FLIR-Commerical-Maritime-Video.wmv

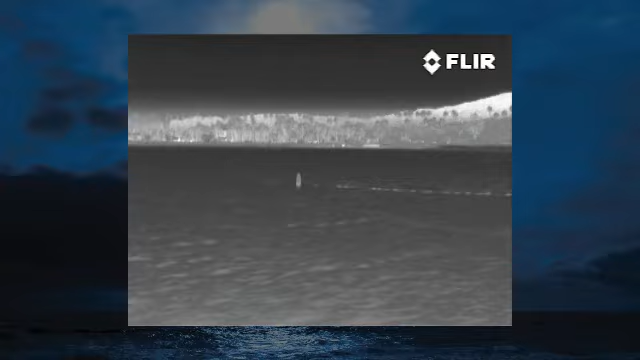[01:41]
buoys, markers, other vessels, and even whales surfacing ahead.
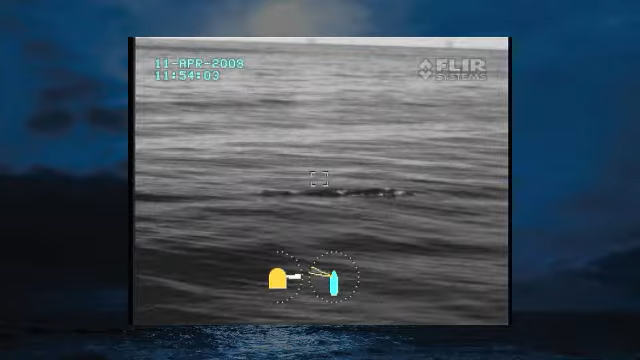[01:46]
Your passengers and crew are your most important assets.
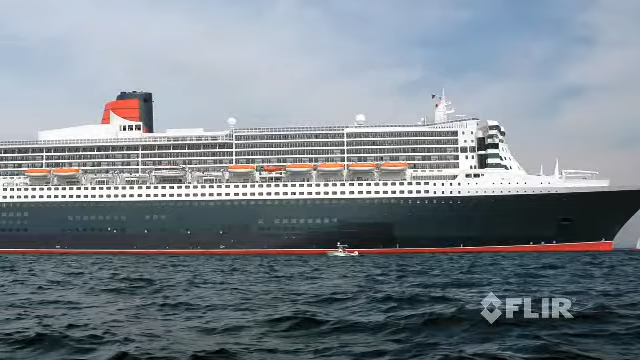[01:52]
No one wants to dwell on emergencies, like a crew member falling overboard at night,
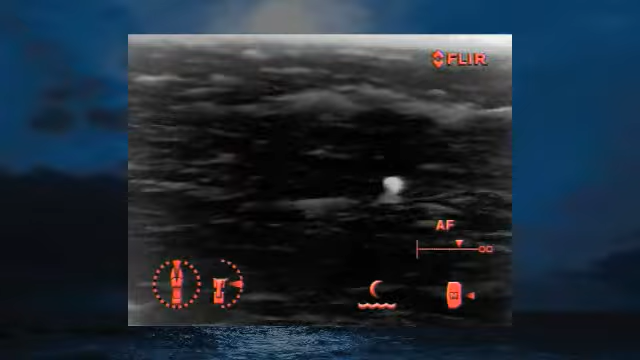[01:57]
but the fact is that FLIR's thermal imagers are the most effective search and rescue tools available to locate a person in the water.
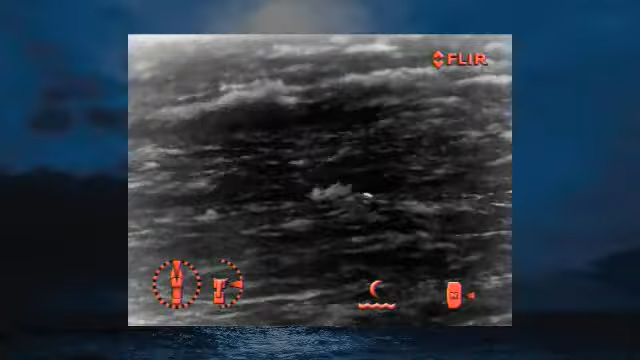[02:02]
FLIR cameras also help you assist other vessels with fires aboard.
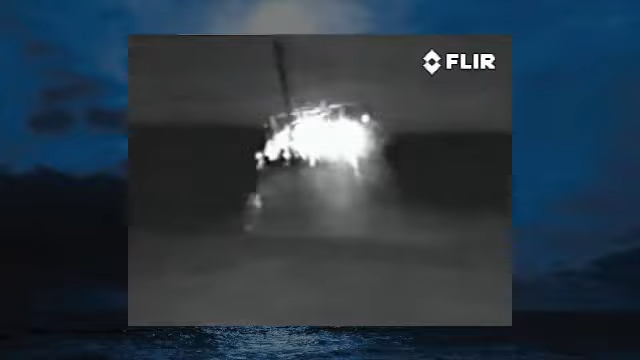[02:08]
They can see clearly through smoke, allowing you to see people on or near the vessel in trouble.
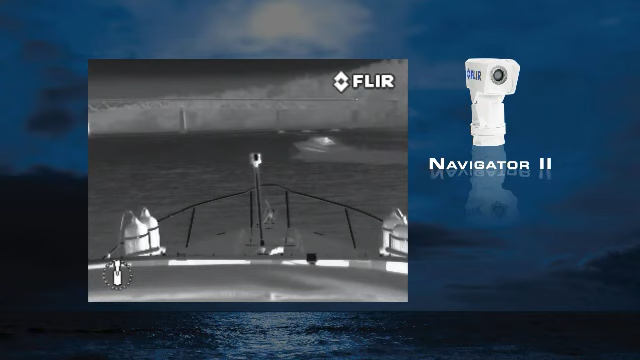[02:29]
Its 19 millimeter lens is well suited to navigation,
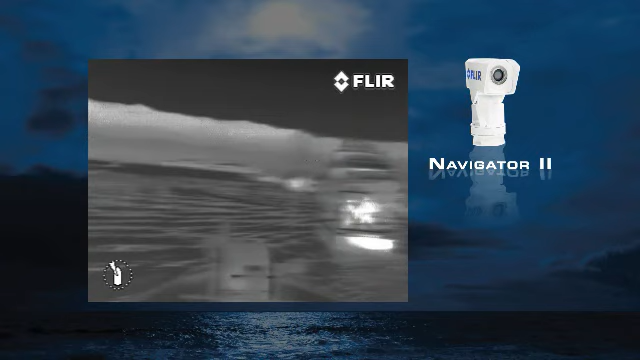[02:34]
but the 360 degree pan and tilt platform makes it useful for other duties as well.
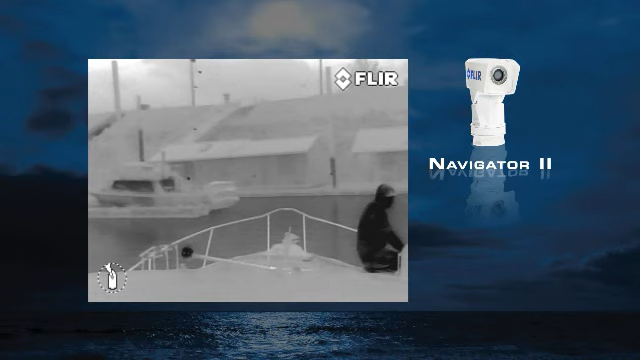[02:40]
Monitor crew activities on deck or monitor cargo.
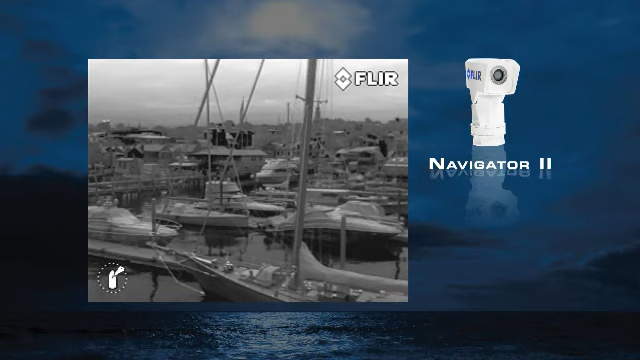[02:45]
Navigator 2 offers several features available only from FLIR, including on-screen graphics,
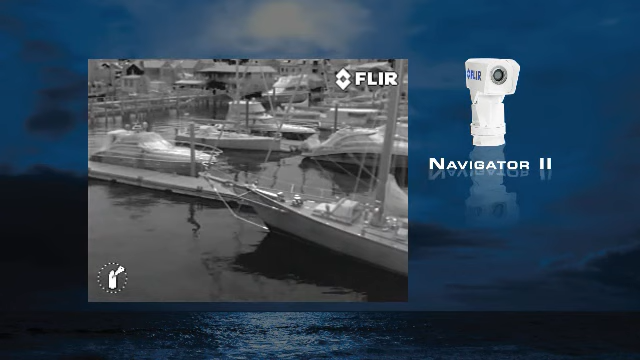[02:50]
selectable color display modes, four automatic gain control settings for optimum image quality in a variety of operating conditions,
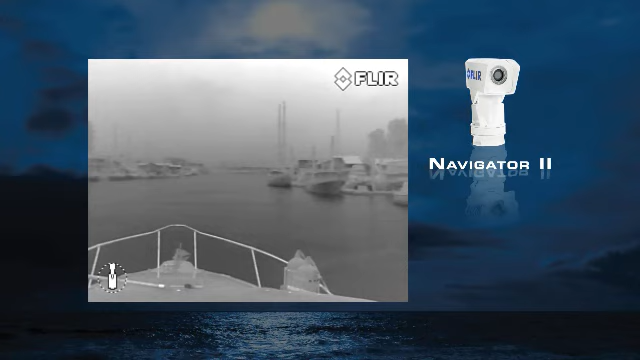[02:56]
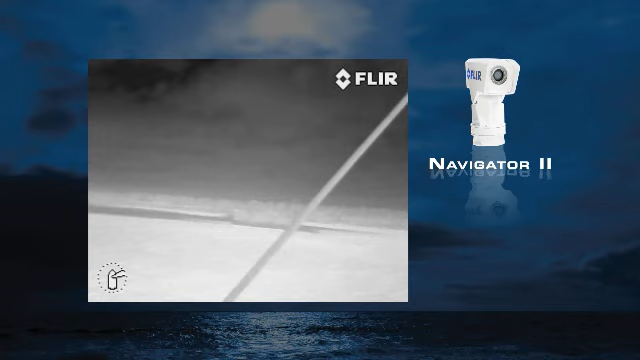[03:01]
and a unique home feature that allows you to return the Navigator 2 to a preset pointing position at the push of a button.
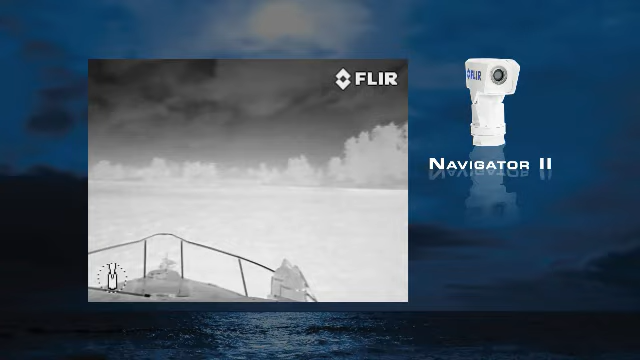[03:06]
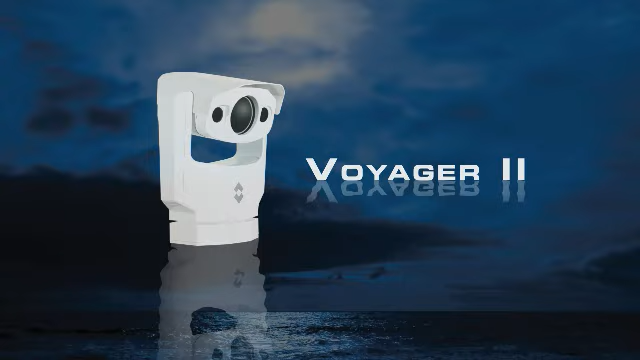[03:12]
The Voyager 2 is a gyro stabilized medium range thermal and visible light imaging system that features two separate thermal imagers, a wide angle 35 millimeter camera for
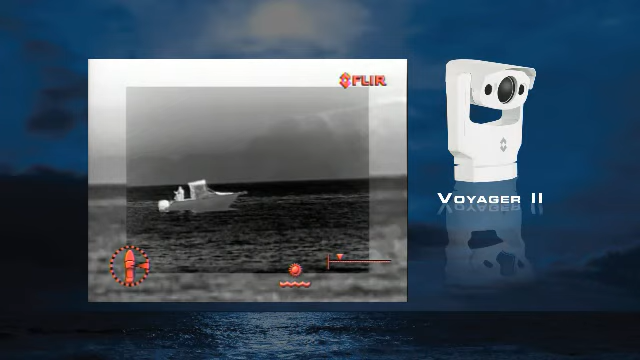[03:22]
navigation and a 140 millimeter camera for viewing more distant targets.
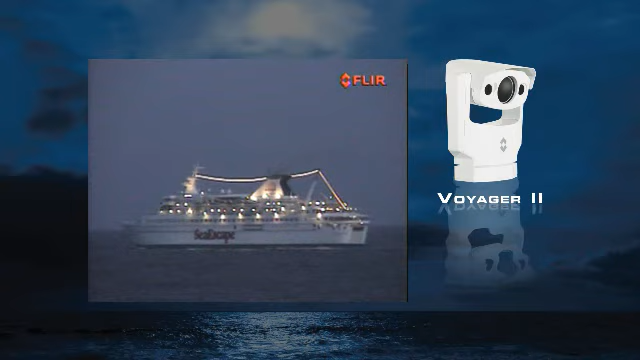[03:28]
It also includes a 2 in 1 daylight low light camera,
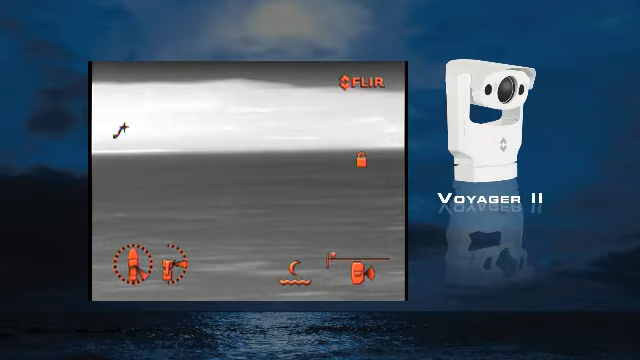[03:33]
as well as radar tracking and remote internet control functionality.
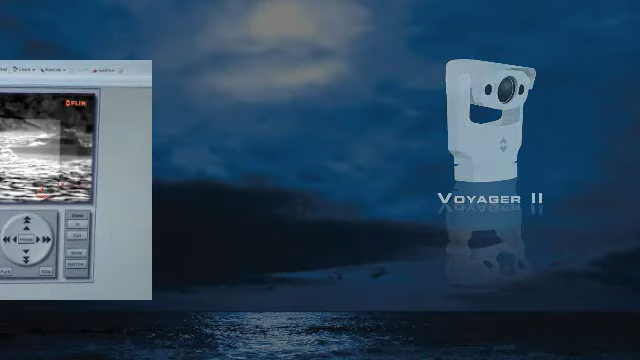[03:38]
The compact 9 inch C FLIR long range system features a gyro stabilized 450 millimeter
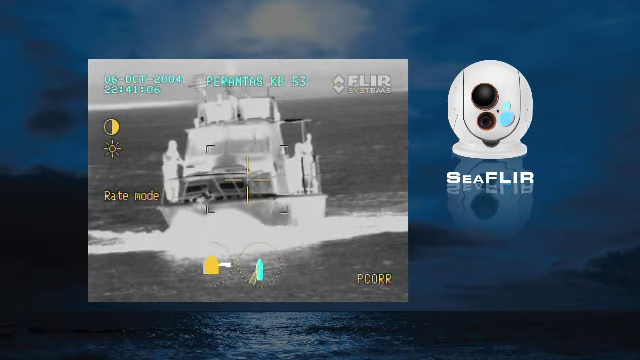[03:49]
zoom thermal camera and a daylight low light camera.